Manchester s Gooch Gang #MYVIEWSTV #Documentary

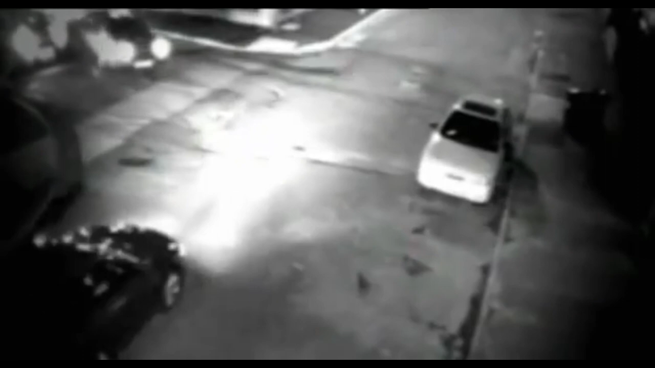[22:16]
cctv evidence would again prove vital it showed the murder vehicles moving into position on the night of the shootings you